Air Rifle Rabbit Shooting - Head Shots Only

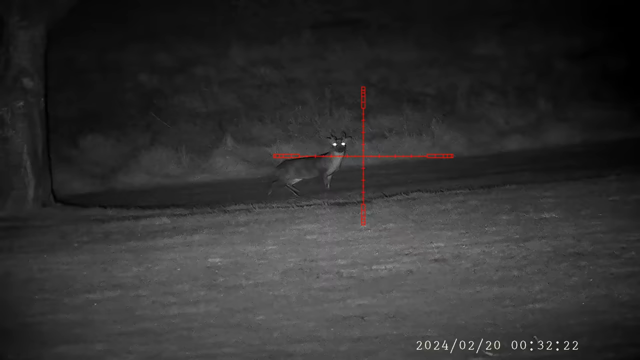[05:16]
After walking a few holes on the golf course, we spotted this deer with a thermal,
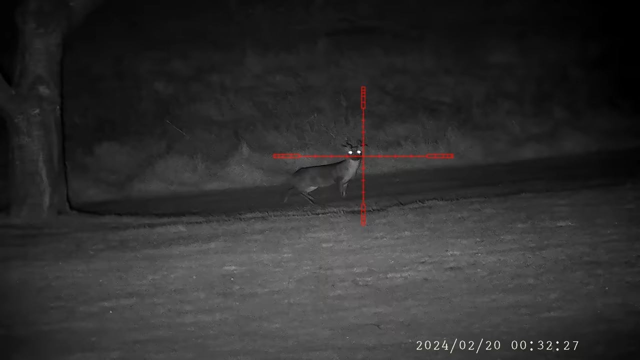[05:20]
so I quickly got onto the trigger sticks to do some recording. It's not something we get to see every day, but nice to see whenever we get the chance. These next few shots are with my FX Impact Mark III in 2.2 caliber. I'm using the Bisley Magnum's 18 grain pellets, and boy do they hit hard.